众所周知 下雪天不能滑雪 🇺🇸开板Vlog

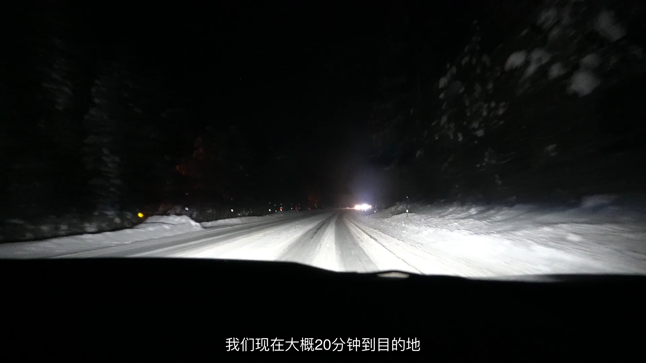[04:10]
现在大概要20分钟到谷底地这里已经冰雪覆盖了这老哥比较惨掉血流找了个人帮他拖位